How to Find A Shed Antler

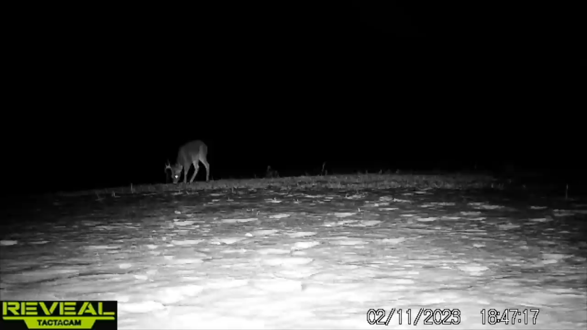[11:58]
of reveal tacticam so uh that's a big part of it too but bottom line is